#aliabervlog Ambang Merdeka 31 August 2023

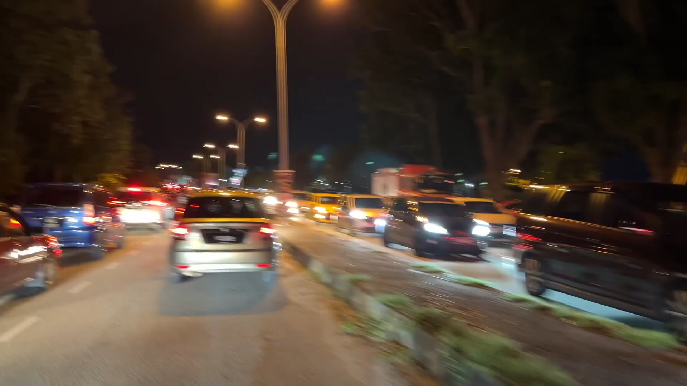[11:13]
Jalan Ambang Merdeka. Baru dekat Tasik ni, dekat Alok Stark tak tahu lagi.